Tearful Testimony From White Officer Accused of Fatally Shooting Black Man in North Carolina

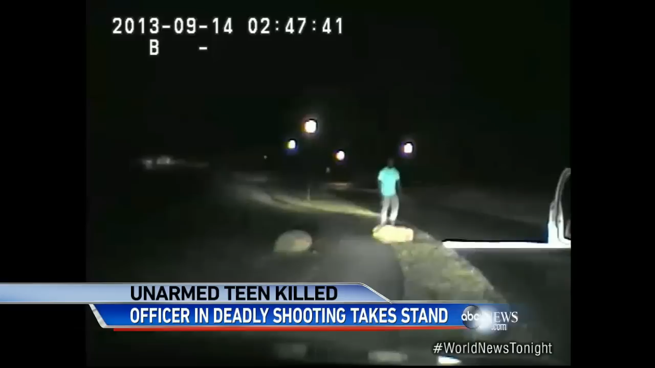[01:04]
In dash cam video, you do see 24-year-old Jonathan Ferrell running towards the camera.